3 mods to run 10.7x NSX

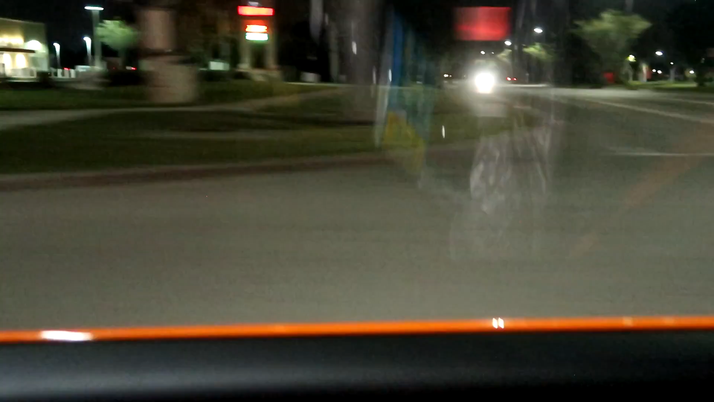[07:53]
So it's 1:46 in the morning and everyone
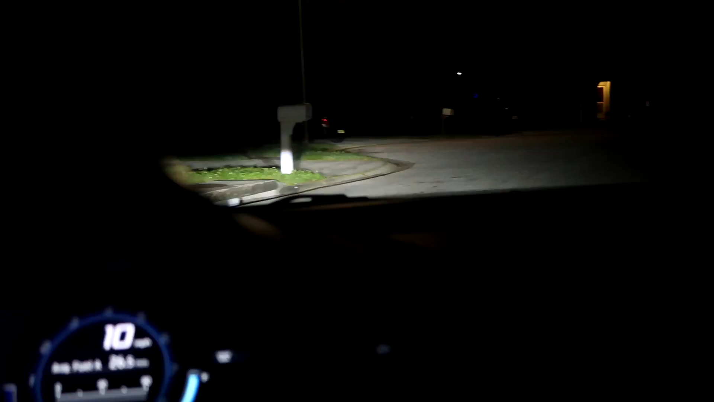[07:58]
is probably asleep and they do not want to hear a loud car coming down the street.
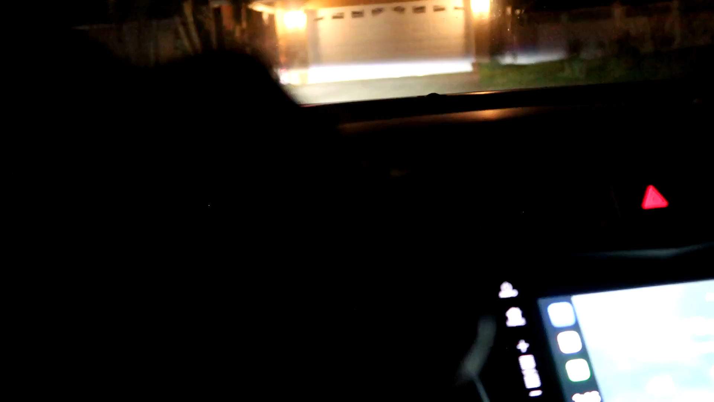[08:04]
This is where the quiet mode comes in handy.